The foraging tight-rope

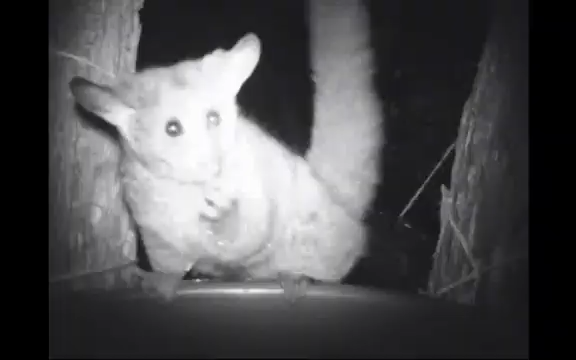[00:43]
These are small, fruit-eating primates that are vulnerable on the ground to leopards and hyena.
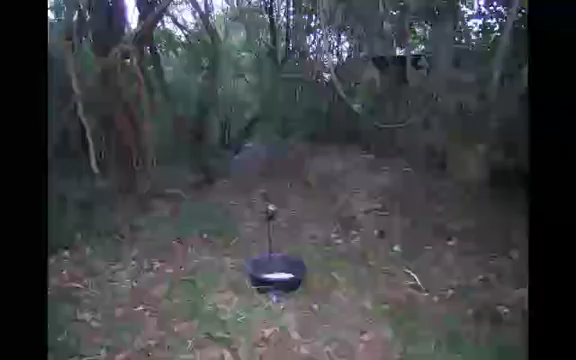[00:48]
We placed food in safe feeders in trees and in risky feeders on the ground.
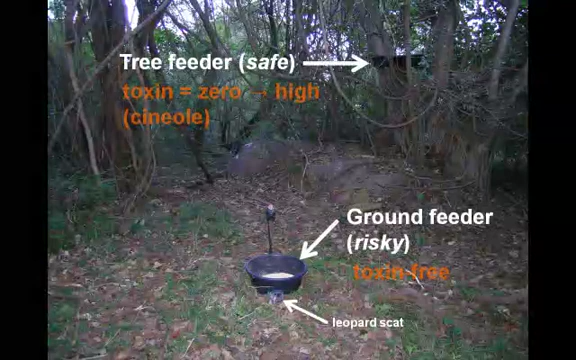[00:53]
We titrated toxin against fear by varying toxin level in the trees, yet keeping the ground feeders toxin free. The giving up density, or GUD, quantified the relative cost of each feeder.
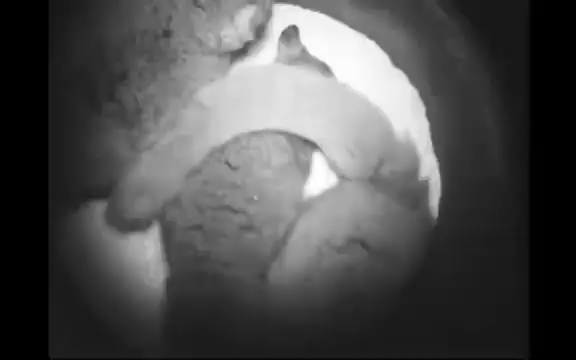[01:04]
Bush babies often fed in groups, but they also fed alone, and they were alone more often on the ground than in the tree.
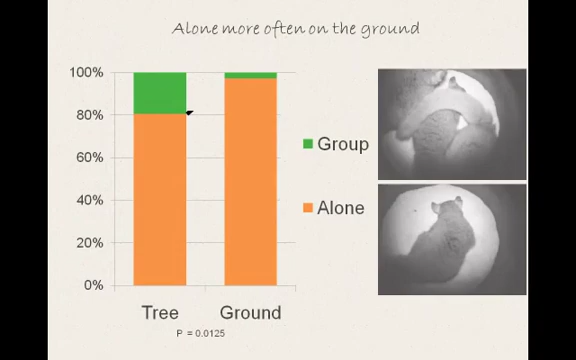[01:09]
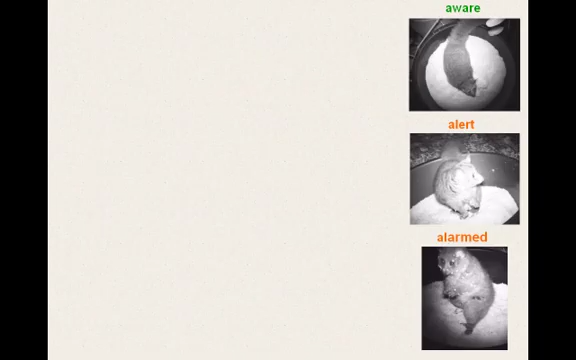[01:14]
Bush babies were vigilant at feeders, and they were more often alert and alarmed on the ground than in the trees.